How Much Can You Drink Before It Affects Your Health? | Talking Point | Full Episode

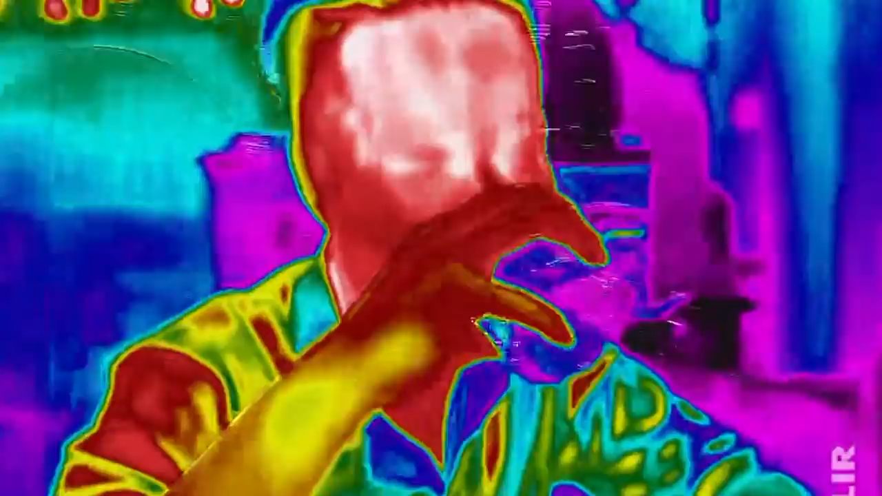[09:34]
Even though your body temperature actually falls when you drink.
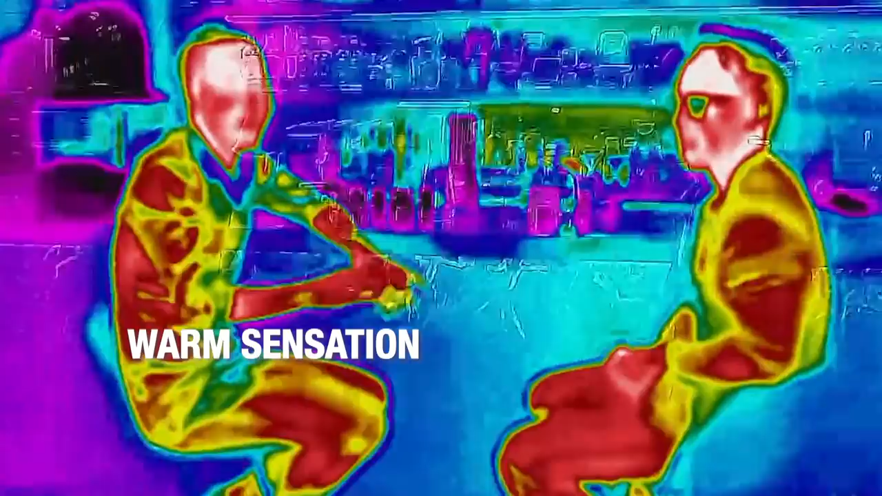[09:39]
Your kidney releases more water, leading to more trips to the toilet.